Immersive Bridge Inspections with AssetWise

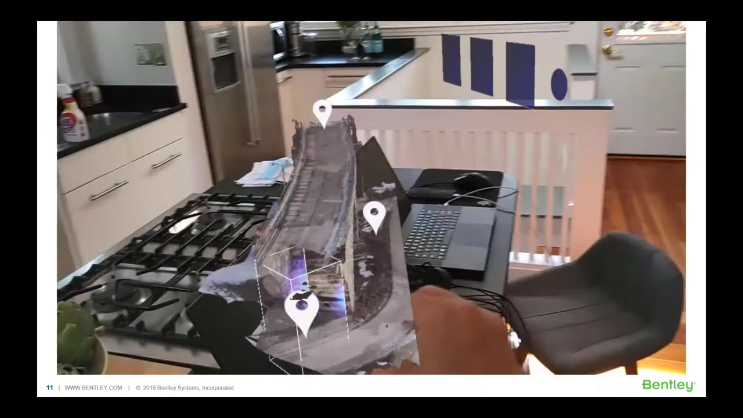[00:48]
Partnered with Microsoft, we can go and really immerse the inspector in a model of that structure.